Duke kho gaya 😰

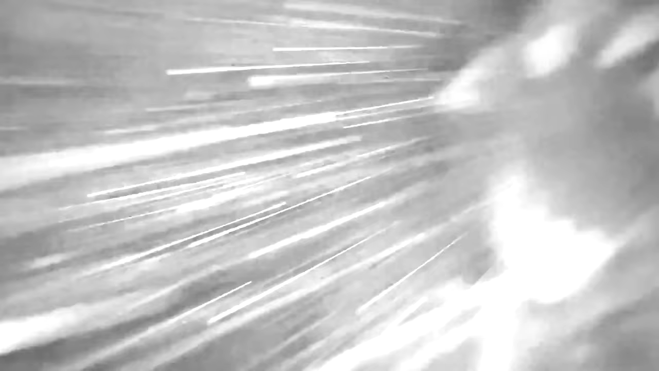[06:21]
भेड़िया सही लग रहा है भाई, पर ध्यान से नहीं दिख रहा।
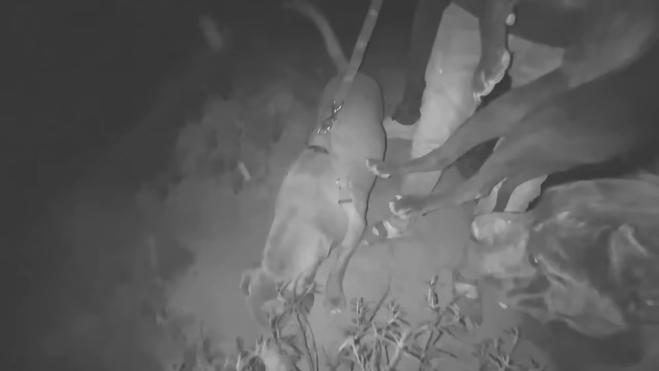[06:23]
ड्यूक तूने क्या कर दिया उसको भाई साहब?
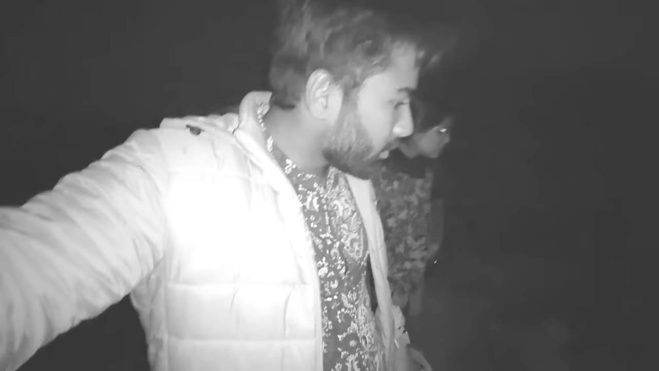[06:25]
ओए फिर जा रहा नीचे। नहीं नहीं इसको परास जाने मत दे।
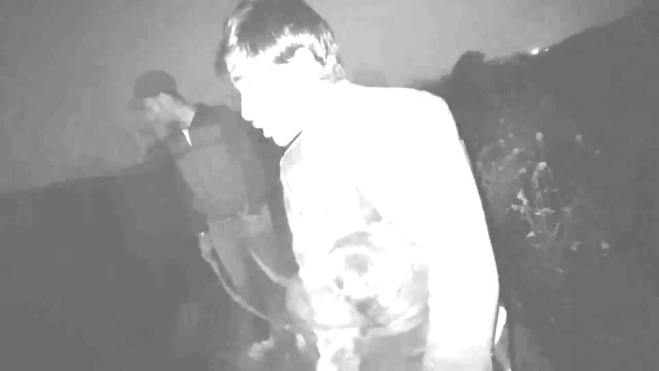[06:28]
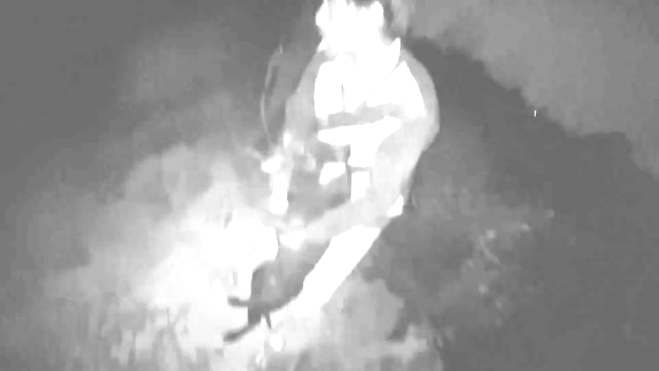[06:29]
दो तीन और थे इसके साथ भाई, मतलब मेन तेरे को इसी ने पाड़ा था। मेन मेरा ये सीधे वाला पैर है ना, इसी ने पकड़ा था, फिर और दो तीनों ने अटैक कर दिया था।
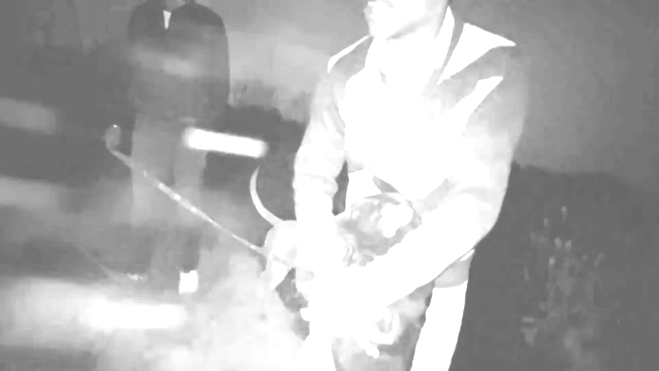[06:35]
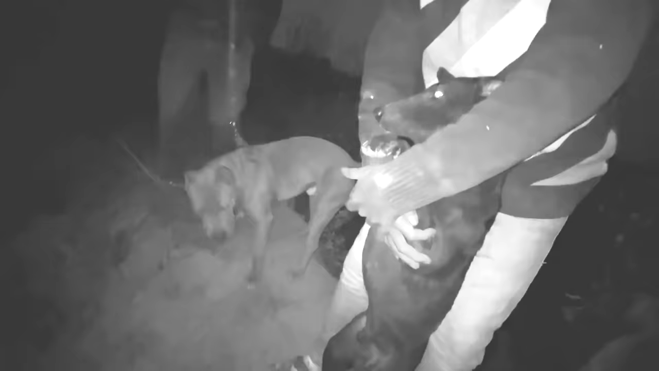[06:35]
ड्यूक ड्यूक तूने क्या किया ये? मतलब इसने आंसू को पाड़ा था ना, तो इस कुत्ते को ड्यूक ने पकड़ लिया,
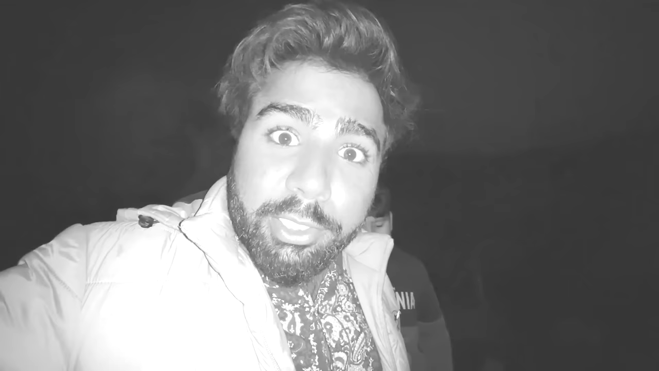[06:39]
इसके साथ लड़ाई वगैरह करी और गाइस बाकी कुत्तों के पीछे भाग लिया और यहाँ पे आके अटक गया।
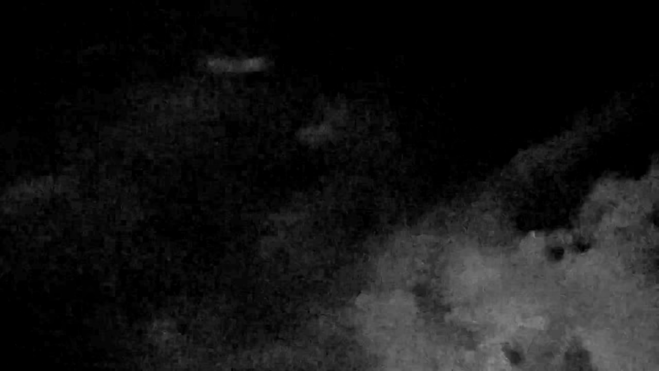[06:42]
ये सीन हो गया यहाँ पे। समझ में नहीं आ रहा क्या चीज है ये। मैं बता नहीं रहा था भाई कि भेड़िया जैसे लग रहे थे सारे कुत्ते, खतरनाक से कुत्ते थे भाई सारे, ऐसे घुंघराले बाल से।